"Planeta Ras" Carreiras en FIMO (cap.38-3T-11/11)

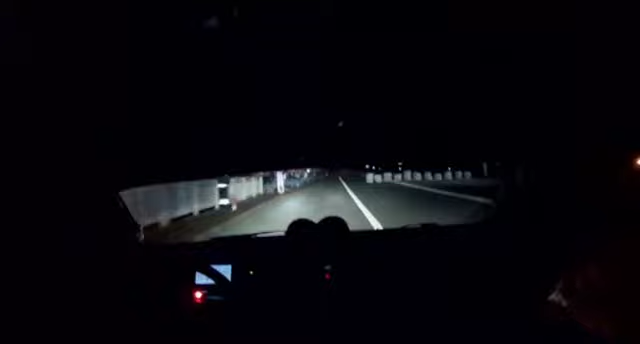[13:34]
Catro segundos fronte a Ivo Nogueira, o segundo máis rápido,